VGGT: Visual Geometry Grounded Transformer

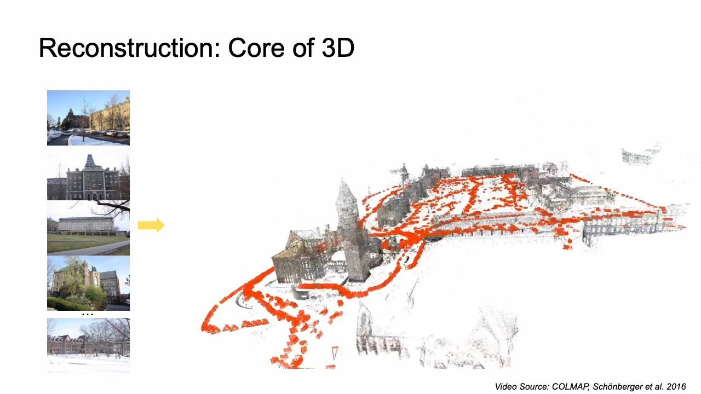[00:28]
It aims to recover a point cloud and camera poses